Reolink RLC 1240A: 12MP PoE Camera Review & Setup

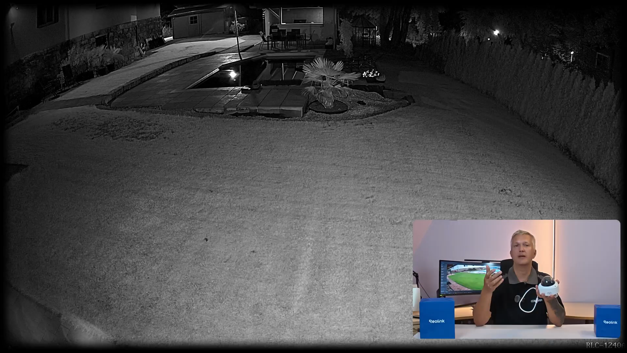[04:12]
For classic infrared night vision, you have two infrared LEDs at 850 nanometers, allowing you to illuminate nearly 30 meters. But you can't really get much more than that.
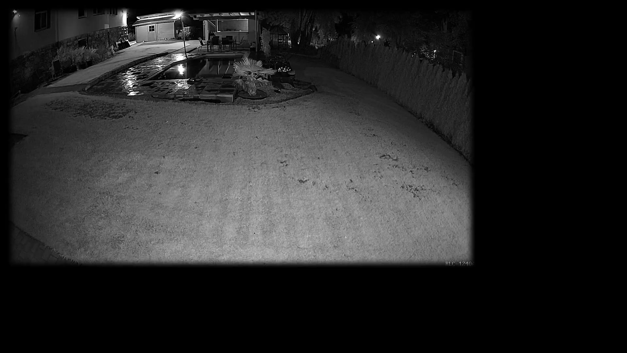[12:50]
When the camera switches to color night vision and activates the LED spotlight, there are reflections. The dome reflects the light inside.